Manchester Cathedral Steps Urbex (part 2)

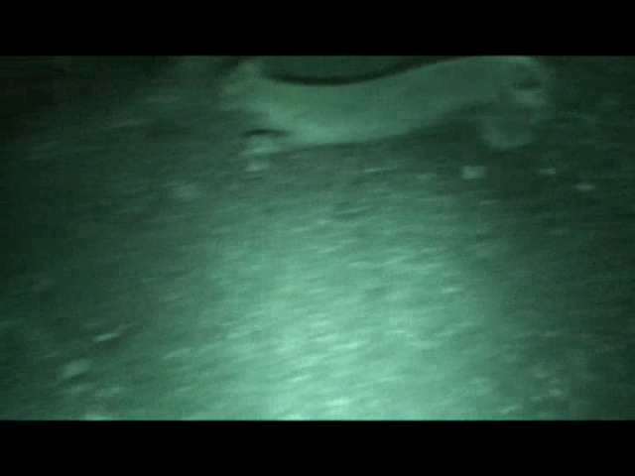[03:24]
Someone give us an arm to analyze this, or look. Hey guys, check some. So? Where's the lens? Bank card from 1970. Nice. Nice find, people. What? Bank card from 1970. Oh, let's get a picture of that.